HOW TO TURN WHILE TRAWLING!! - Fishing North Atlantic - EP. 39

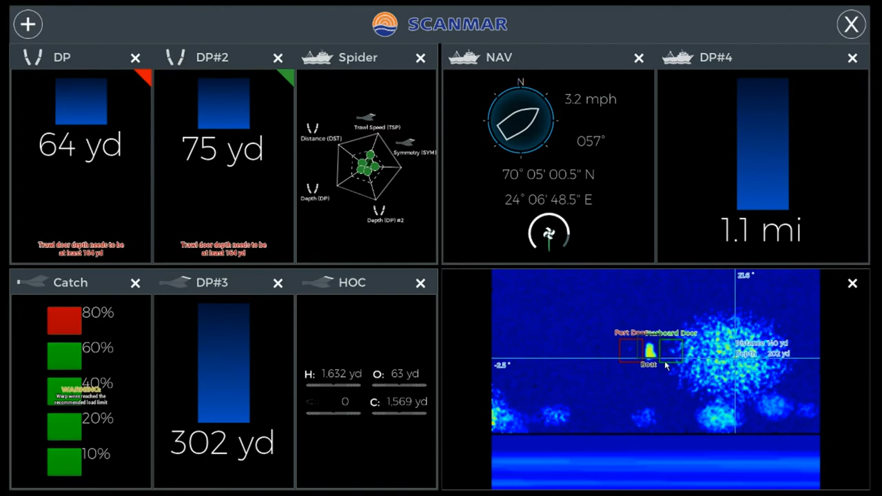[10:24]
But I do want to be with you guys when all this stuff comes back in. And then we got a few schools here. But this is going to be perfect, too, because there's no schools where the nets are going to be, or the trawl doors. So we're going to have to turn one way or another to get there.
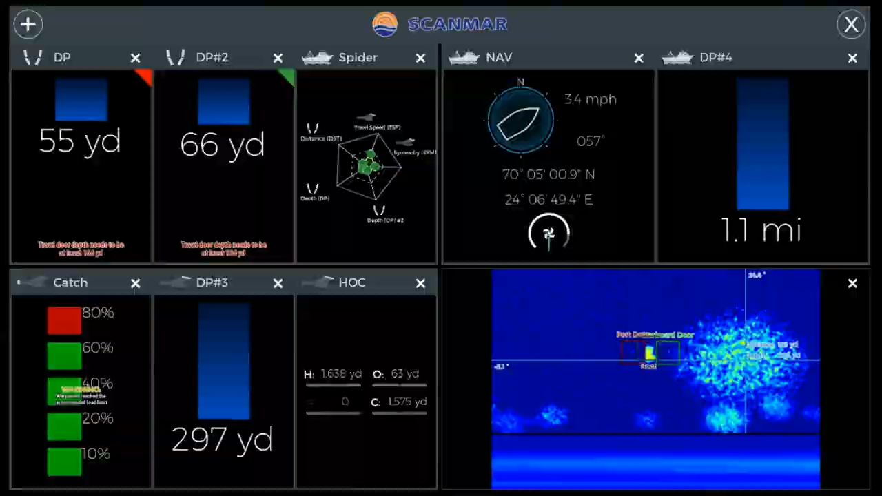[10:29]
But, I mean, the easiest way to do it is definitely to get out of the boat so that you're looking directly forward.
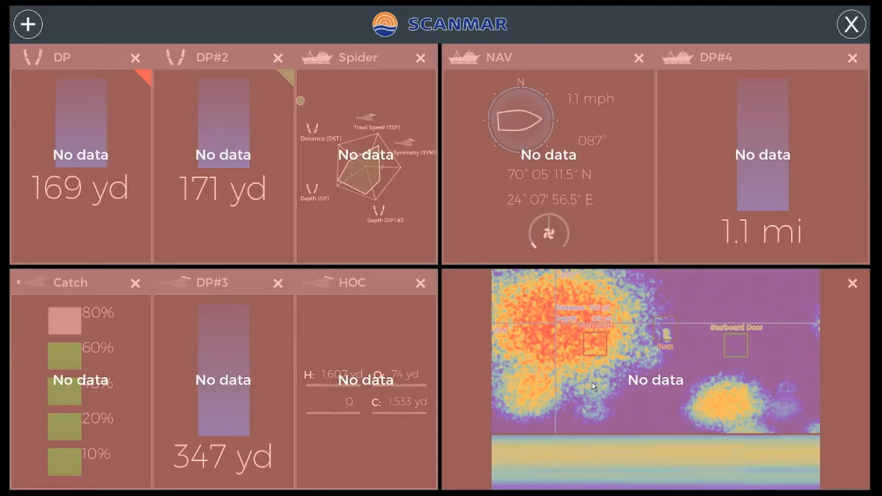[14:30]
Now, I wasn't even paying attention to the speed there, but I mean, because we're turning too much to the starboard, we're gonna miss this ball. I mean, we may catch, like I said, a few things of it, but we're gonna miss most of it. I mean, we could, like, last minute try to turn and catch it, but honestly, I don't think there's a reason for it. So, I mean, the distance is 190 yards,
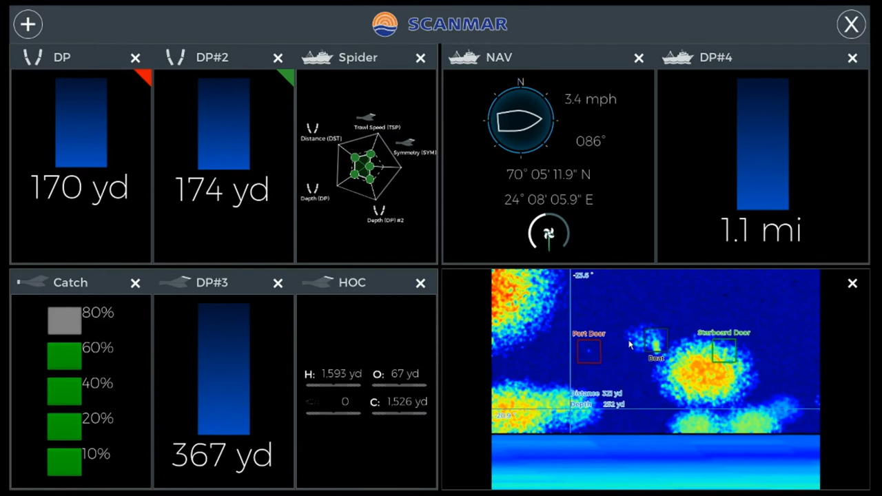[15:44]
On screen: speed 3.4 mph
It's just, you got to, you know, little fixes at first, you know. So, I don't know. Hopefully it helps you out. I don't really know. You know, like I said, if I do figure out anything else, I will definitely let you know. But right now, I mean, it's just going to be a learning curve. You know, you're going to have to learn how much to turn, when to turn, and so on and so forth. But what's cool is also you can also see the boat when there's no fish around. You know, you can see the boat turning right or left, starboard, port, whatever.
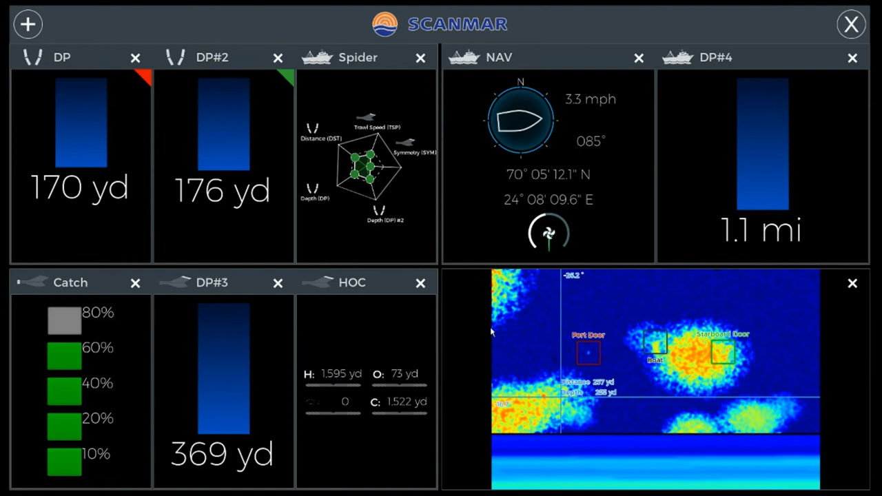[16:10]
On screen: speed 3.3 mph
And, you know, so I think that might help you a little bit. I mean, because you can actually turn while in this screen. You can turn, but I mean, it's just better.